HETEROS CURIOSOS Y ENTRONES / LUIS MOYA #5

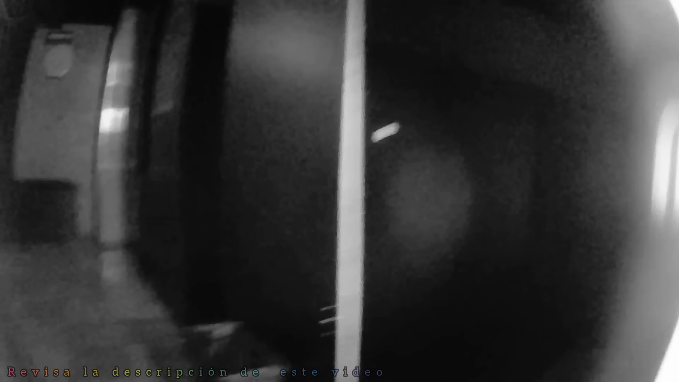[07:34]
Ahí ya Lo que estamos Viendo Es la zona Más oscura Ahí tuve Que sacar La cámara De visión Nocturna Para que ustedes Vieran Como son Más o menos Las instalaciones No son Muy diferentes A las demás Igual Son su puertita Su sillón Pero son
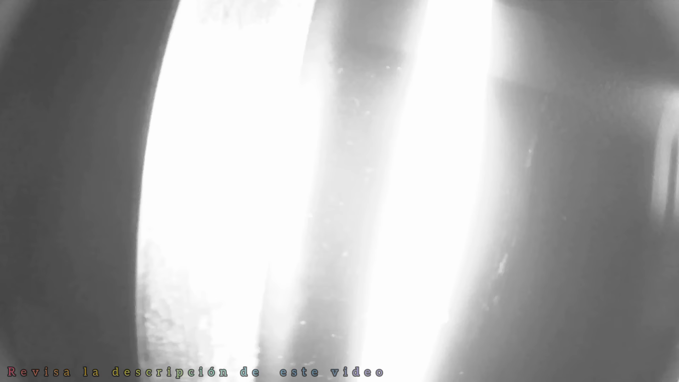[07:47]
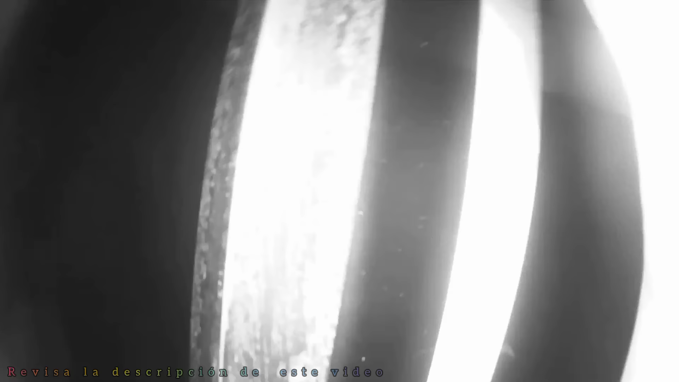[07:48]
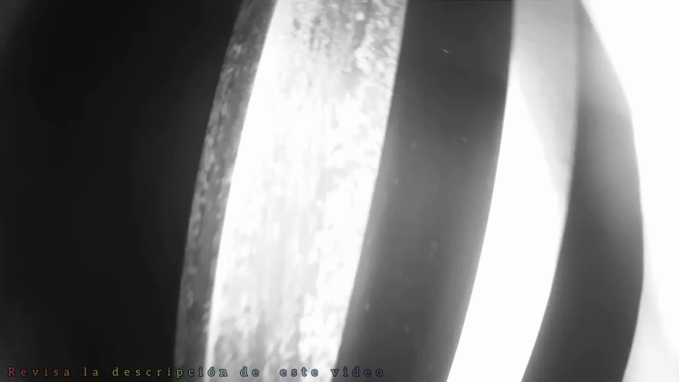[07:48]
Bastantes Son como Unas Ocho Vean
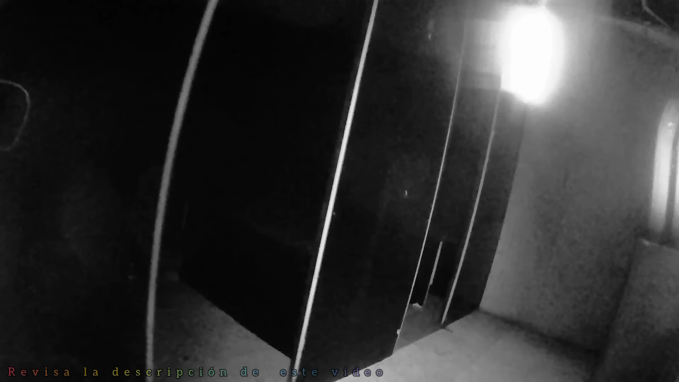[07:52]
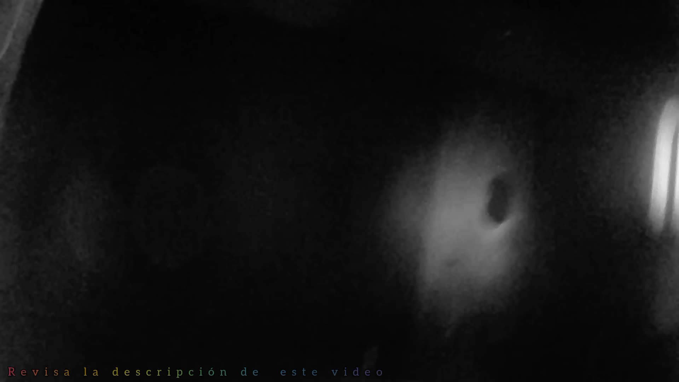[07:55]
Y muy limpias La verdad Muy Muy limpias